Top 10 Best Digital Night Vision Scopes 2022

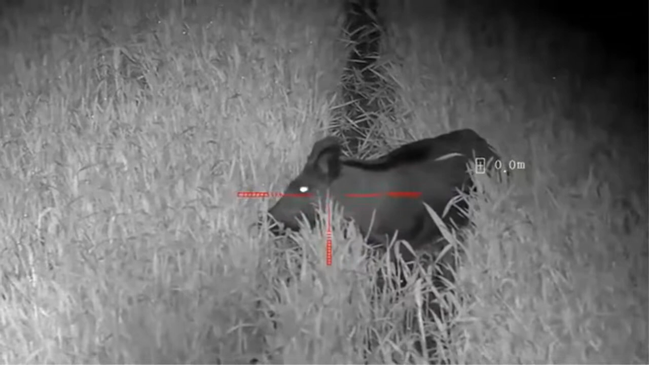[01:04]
Professional optical design, night vision goggles with diopter adjustment wheel to adjust slight eyesight difference for a clearer view. With rubber eyepiece to reduce inner light leaking so as not to expose to wildlife. IR wavelength 850nm,
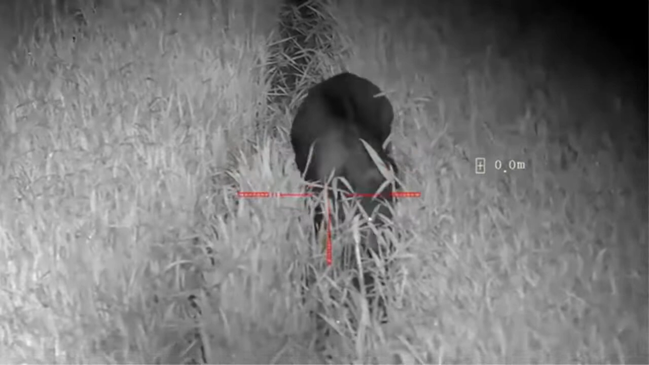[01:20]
night vision scope with built-in 5W focusable IR illuminator, available with 850nm wavelength. The night vision device can also be used in absolute darkness. The infrared night vision is equipped with a 18650 rechargeable lithium battery.
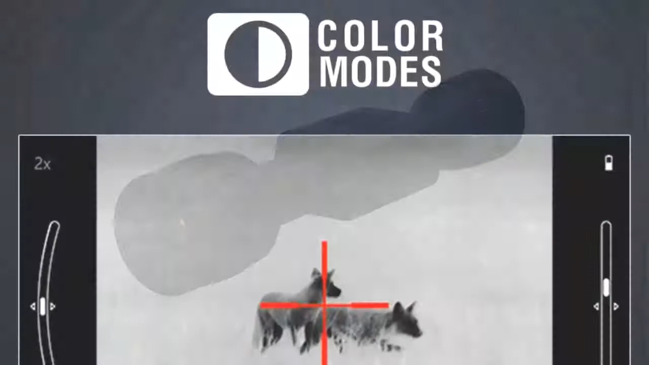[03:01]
30mm tube scope made of hardened aluminum alloy, recoil resistant to higher caliber weapons.
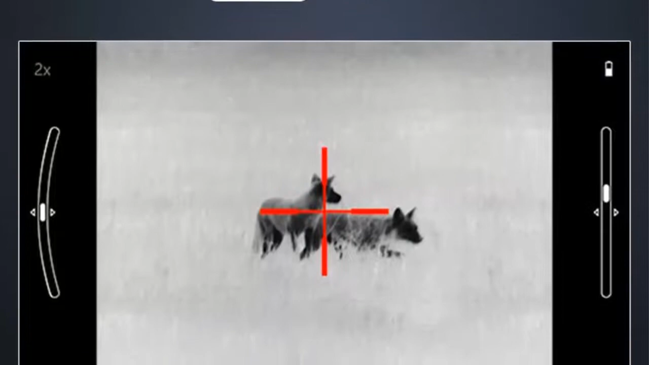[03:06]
Maximum performance with minimum power consumption, internal Li-ion battery life 10 plus hours.